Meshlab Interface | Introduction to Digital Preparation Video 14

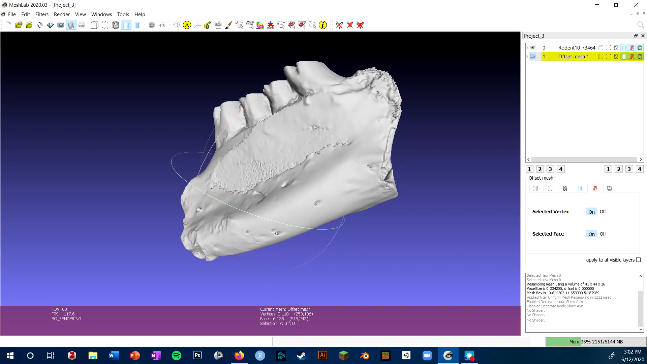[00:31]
I can navigate the viewport by holding down the left mouse button and dragging to rotate the mesh, or holding down the middle mouse button and dragging to pan. I can also zoom in and out with the scroll wheel. There's a few different options for what you see in your viewport. The most basic are found on the toolbar right here. MeshLab's default is to set the mesh to what Blender calls smooth shading. Smooth shading is still a term I prefer, but what MeshLab calls vertex shading.
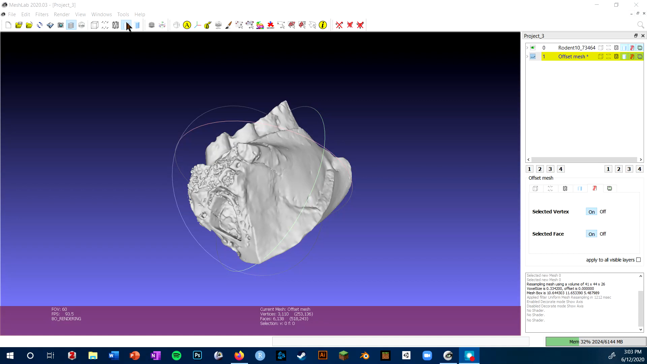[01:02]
So basically if I zoom in on the mesh,
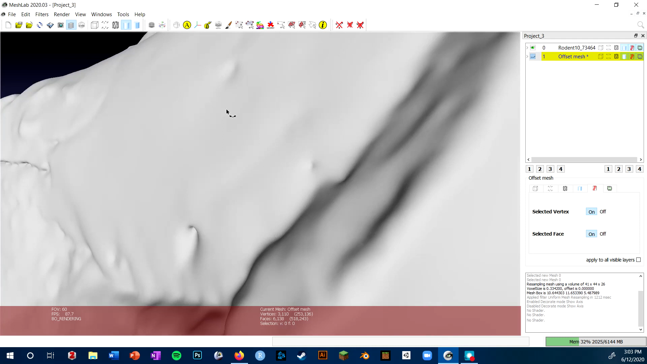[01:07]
you can't actually see the individual polygon faces because it's been interpolated and smoothed over.
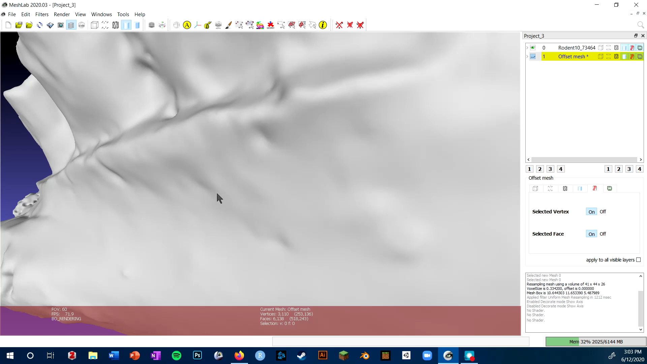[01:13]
However, if I switch to flat shading or what MeshLab calls face shading, I can actually start to see the individual faces. These become even more clear if I turn on the edges.
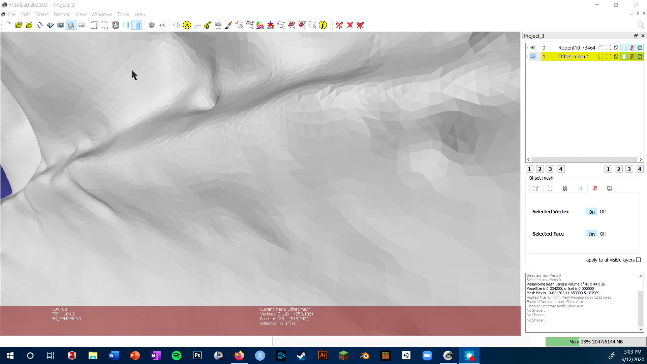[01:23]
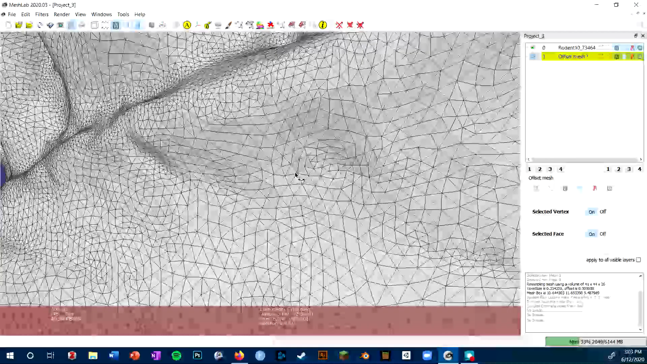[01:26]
So this is the view I recommend using for if you're editing a scan mesh, because it'll really help you see any errors in your mesh.
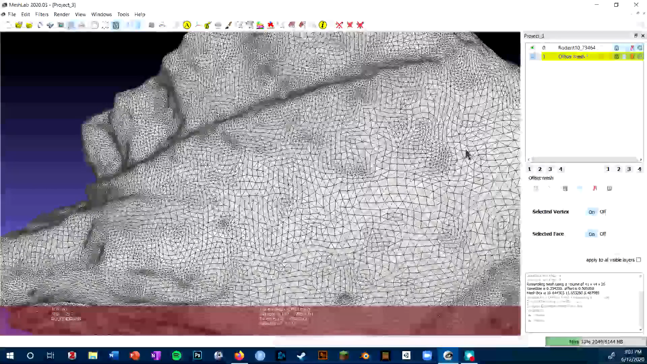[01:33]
So for example on this side, I can see that it's looking pretty good,
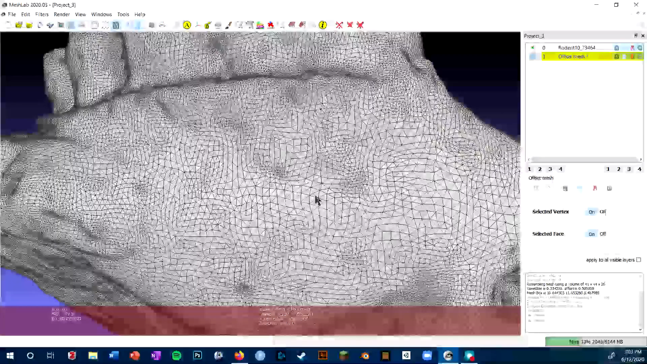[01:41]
but some of the polygons are much smaller than some of the other polygons.
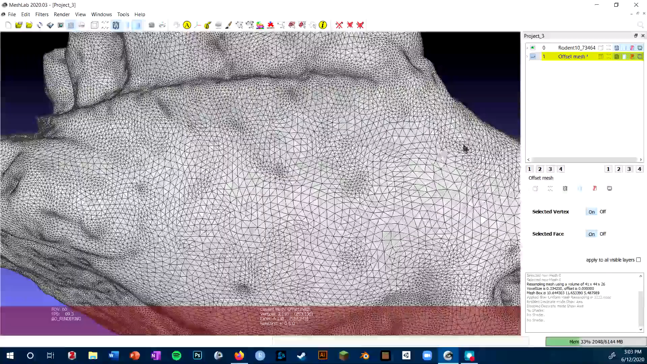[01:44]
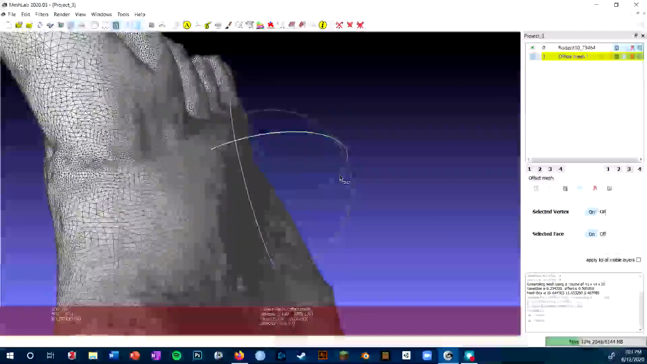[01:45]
And then if I go over to the other side, I can start to see that there are some
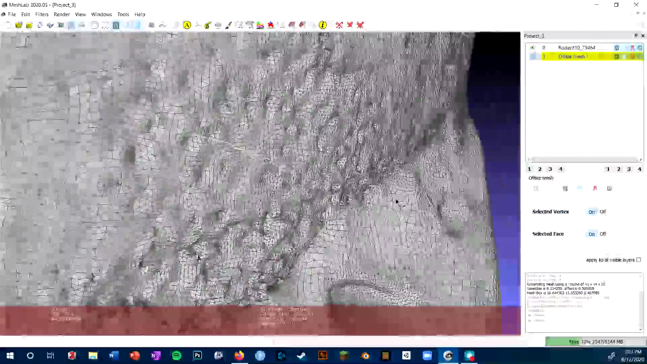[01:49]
artifacts coming up off the edge of this mesh and that there are some funky holes that might cause me problems later on.
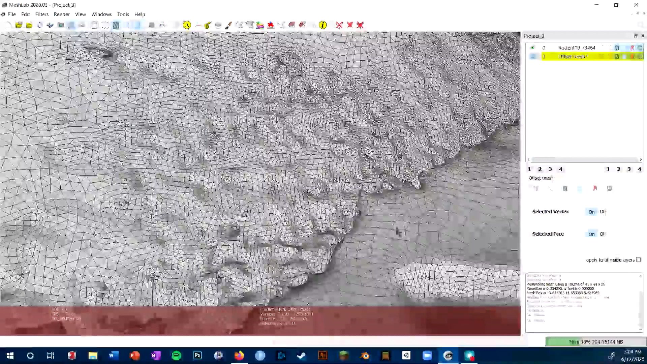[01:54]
I can start to fix some of these with the selection tools that MeshLab has, which we'll get into in a later video. The other core feature I use MeshLab for are the filters. And if I click on the filters menu, you can see that there are many different filters and they're sorted into these sub menus.
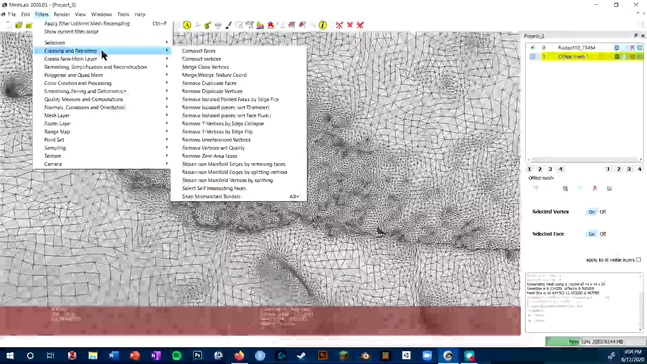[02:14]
So things like cleaning and repairing and smoothing and deformation.
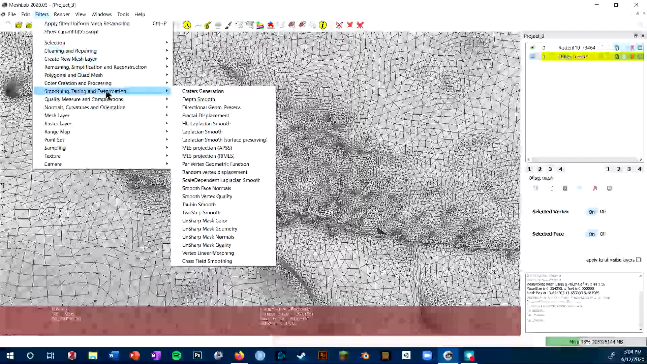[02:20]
These are really useful for kind of processing your mesh so that it has uniform polygon size or it's decimated to a certain number of polygons, those sort of things. Finally on the right we have this layer window.
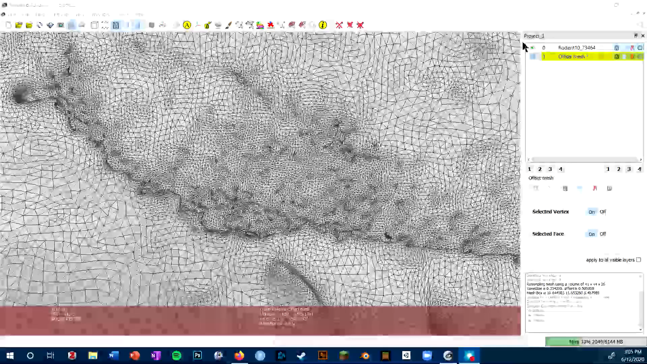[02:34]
So in this upper part you can see I've actually got two meshes in this scene,
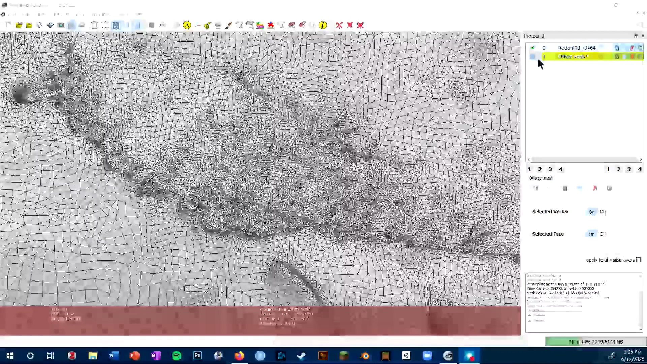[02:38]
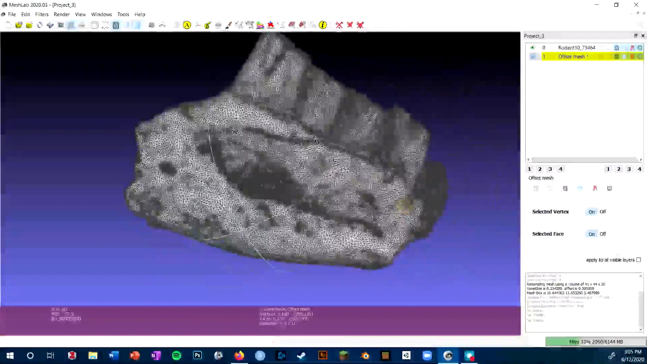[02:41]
but right now we're only viewing one and that's the original mesh that I imported in.
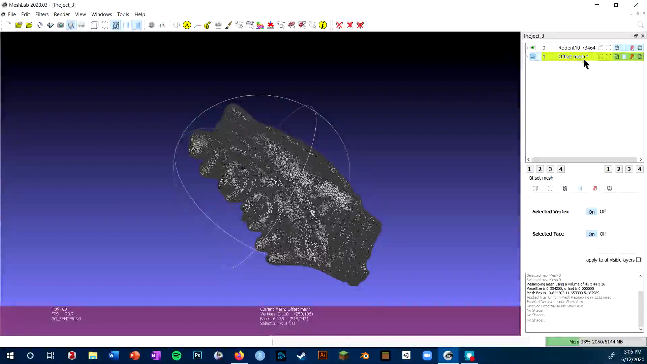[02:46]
The second layer contains a mesh from just a random filter that I ran it through.
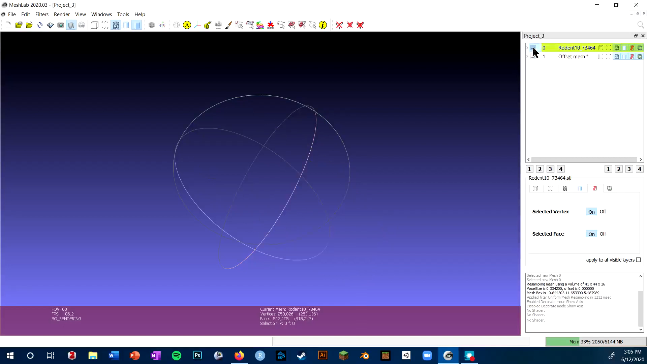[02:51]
I can turn off the first layer by clicking the eyeball and turn on the second layer by clicking on the eyeball next to it.
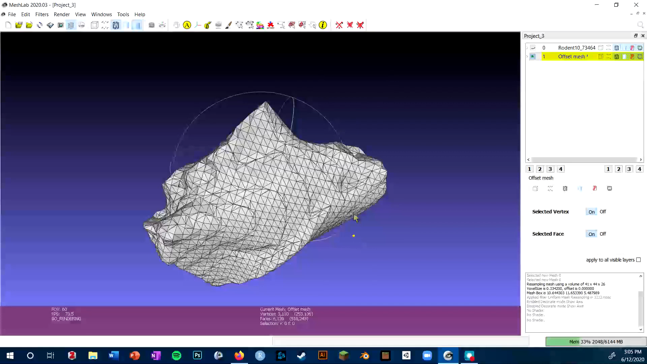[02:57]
And you can see this is a different mesh that's been run through I believe the uniform resampling filter.